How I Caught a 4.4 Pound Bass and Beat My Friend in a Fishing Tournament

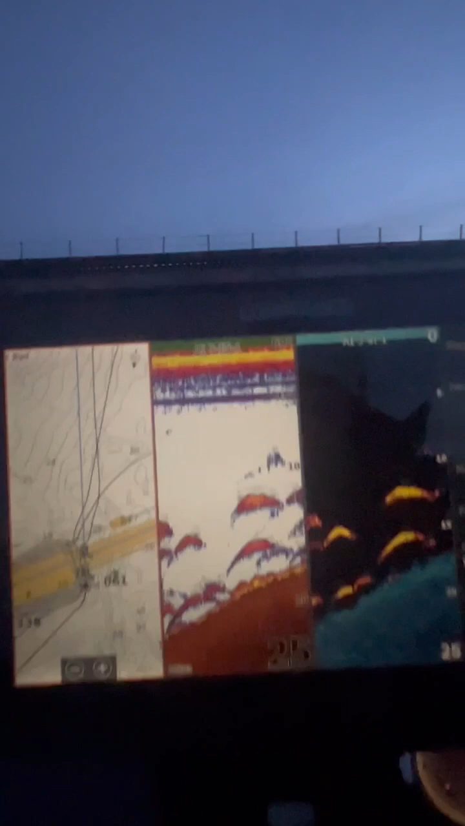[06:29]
Oh. Oh, there's fish here. Oh. Oh, wow. Yeah. Oh. Rick, those are big fish.